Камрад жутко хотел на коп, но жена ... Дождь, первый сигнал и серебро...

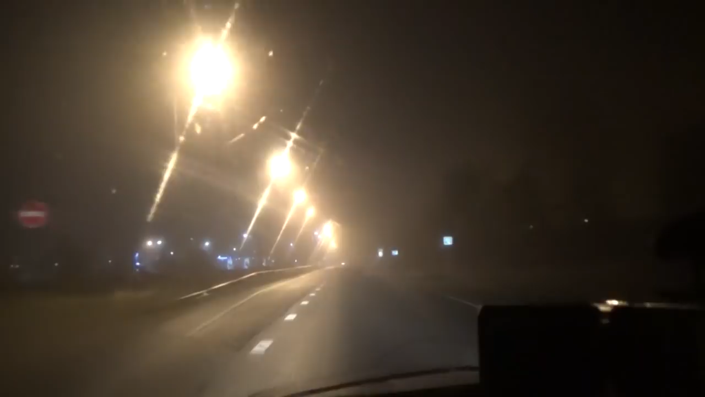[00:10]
еще более-менее В темноту проезжаешь, полная жесть 40 км в час, и то страшно ехать Видимости вообще никакой, туман жуки Всю ночь поливал дождь Под утро закончился, но все же мы едем на коп Еду по трассе 110 ограничений здесь